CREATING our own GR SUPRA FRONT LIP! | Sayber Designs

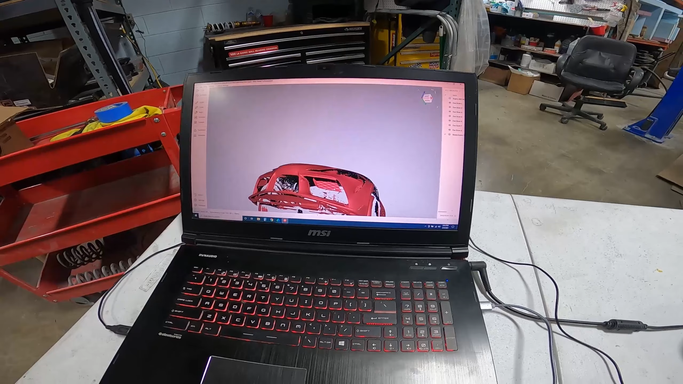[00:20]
we were developing the fender and stuff like that but we are missing a couple parts like here and on the side right here so we're going to be trying to
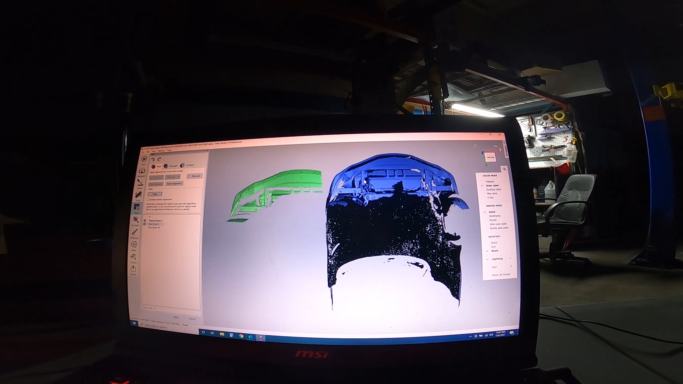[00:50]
now we have the scans loaded up and the front half scan from before uh we're going to align the two scans
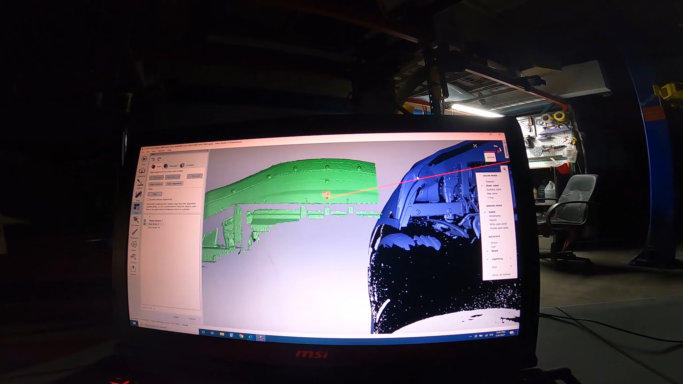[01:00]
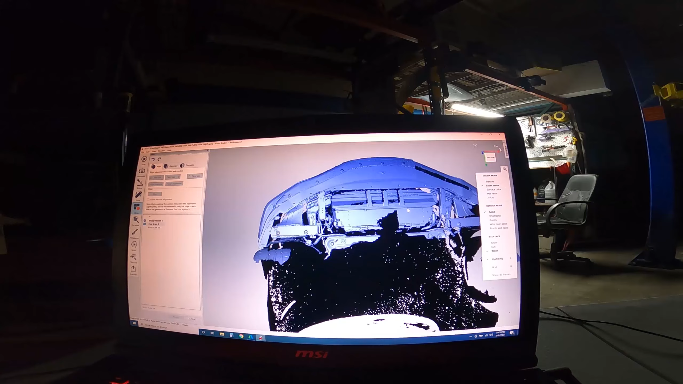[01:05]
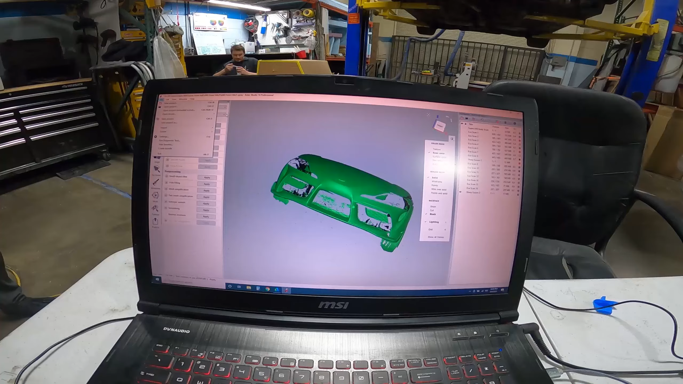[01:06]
okay so we have the scan uh processed and now you can see we don't have any of the stop it
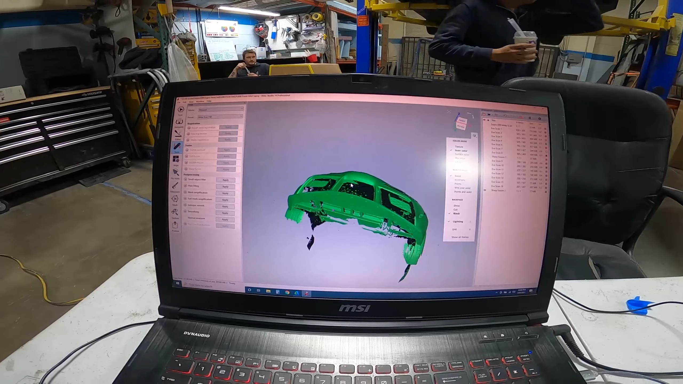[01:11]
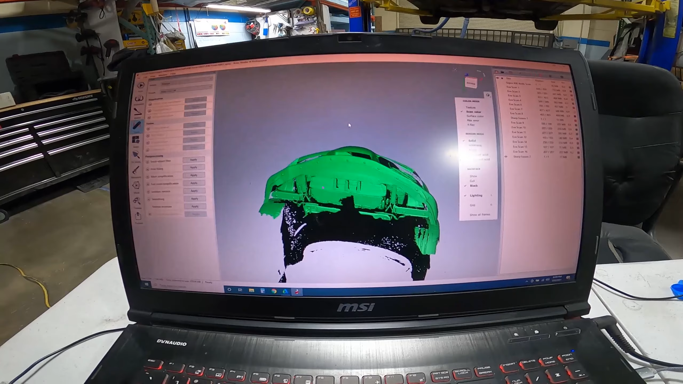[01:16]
so here's the scan all processed now you can see that all the gaps are filled um now that went now when we designed
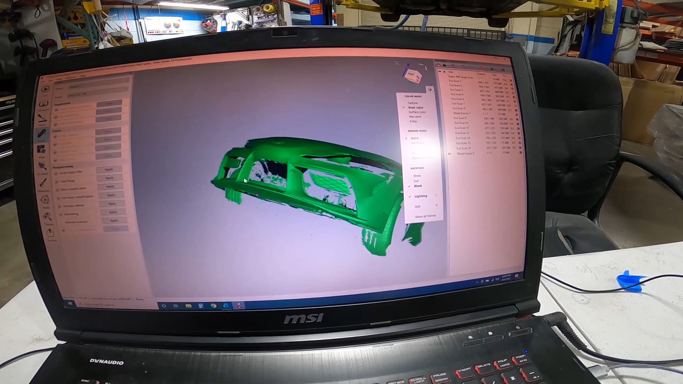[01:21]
the lip on top of the scan it should be accurate and fit nicely
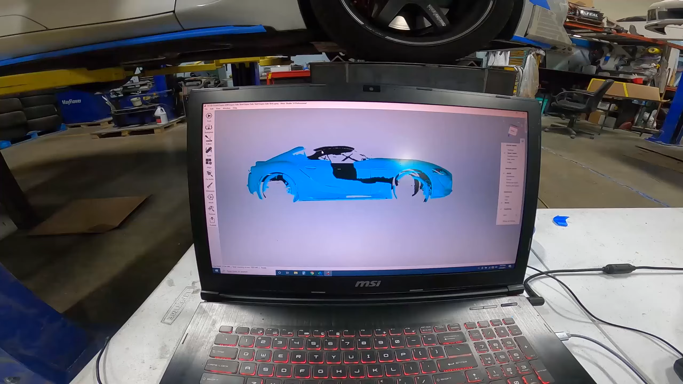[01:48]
okay so we just finished filming oh
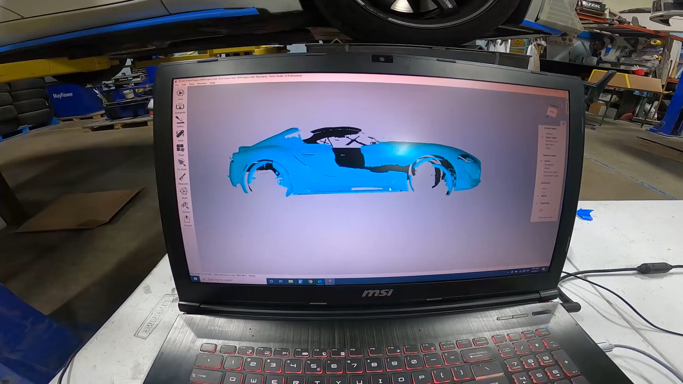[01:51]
shit okay so we just finished scanning everything um you can see we
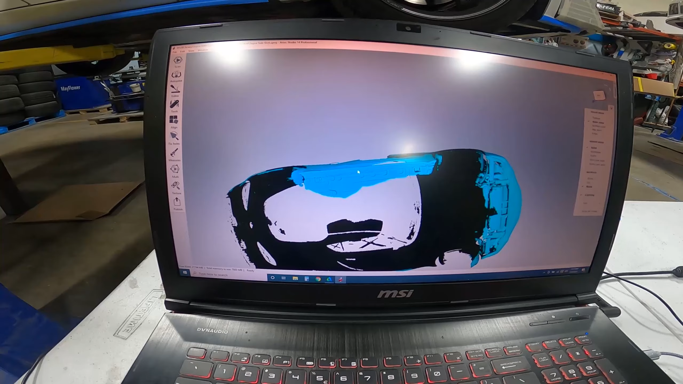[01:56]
have the underside of the side skirt here and the mounting points so we
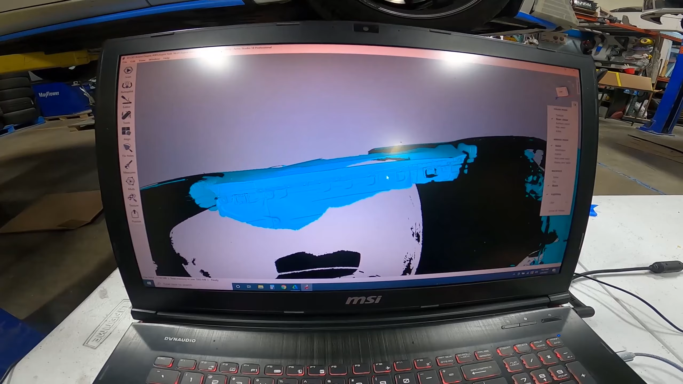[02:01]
use this part of the scan to create the side skirt extensions um
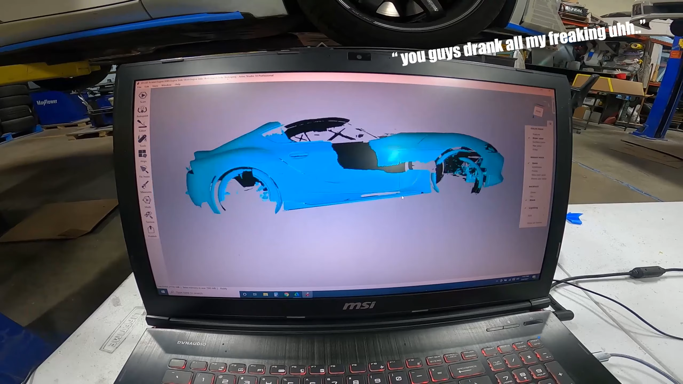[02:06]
and then we have it kind of filled you know
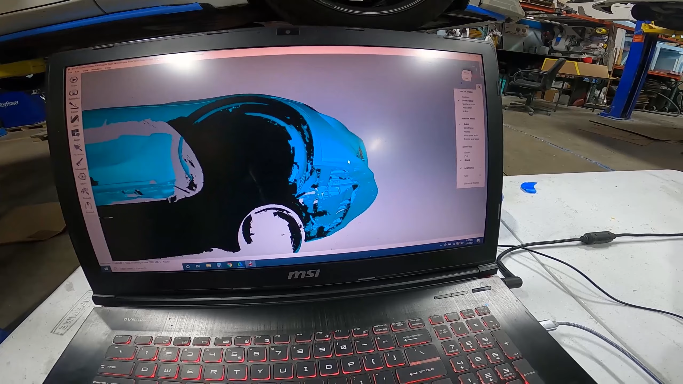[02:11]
no it's fine i can just cut it and now we have the underside of the lip and the
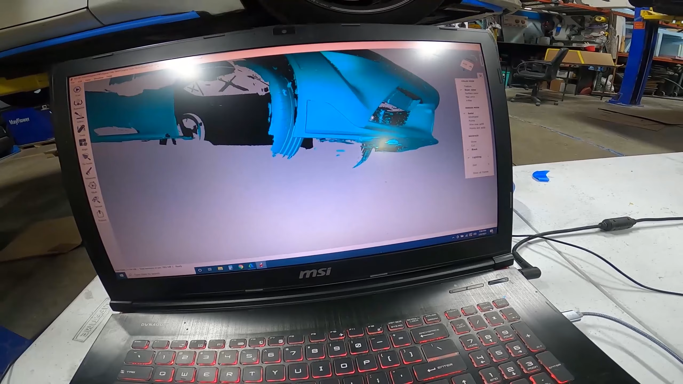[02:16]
contours here so we can start designing a carbon fiber lip
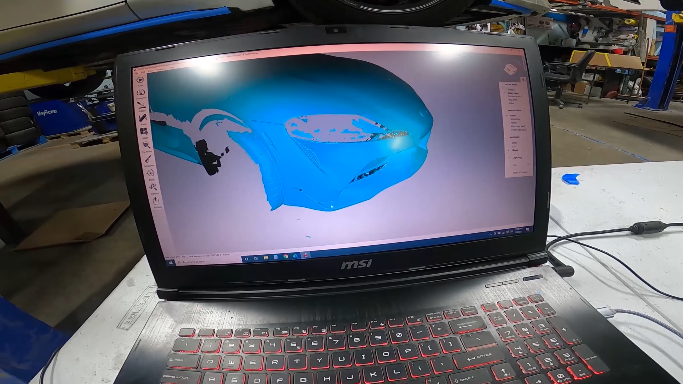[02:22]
on top of the scan here all right guys so i just finished designing the version one
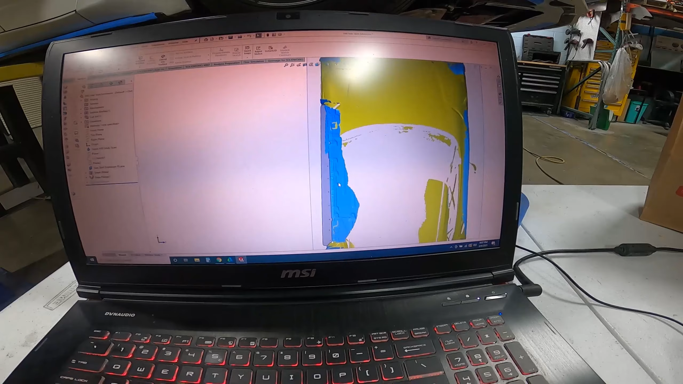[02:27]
of the side skirt extension uh we're gonna test with uh plastic but the